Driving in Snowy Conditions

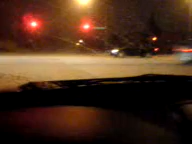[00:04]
Well, heavy snow on the ground. Here we go. Ah! Ah! Look out. Here we go.